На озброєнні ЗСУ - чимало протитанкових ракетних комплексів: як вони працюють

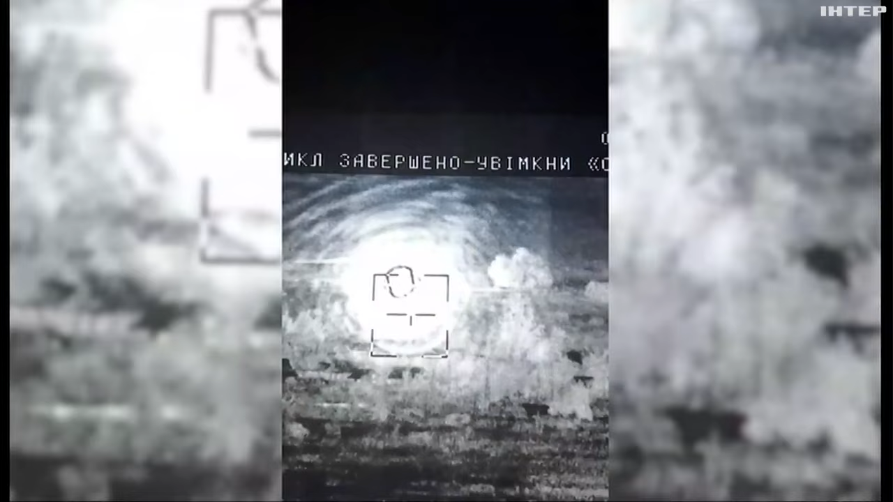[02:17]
Знищили танк, МТЛБ-тягач на своє день народження спалив і знищили пікап з особовим складом та боєприпасами противника.